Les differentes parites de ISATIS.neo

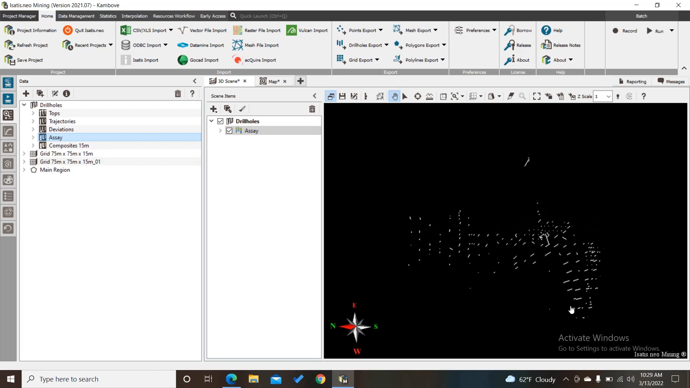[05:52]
Voilà, on peut voir ça en trois dimensions. En deux dimensions, c'est présent comme deux points. Et en trois dimensions, on peut voir c'est là comme ceci.
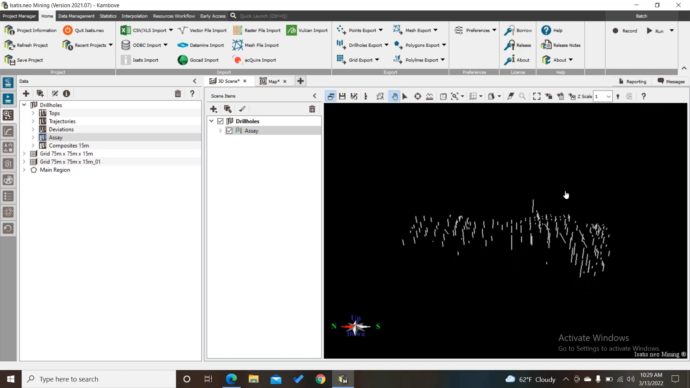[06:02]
Et la quatrième partie de Isatis Neo Mining Edition. Nous avons le reporting où nous avons le rapport après l'exécution de chaque commande.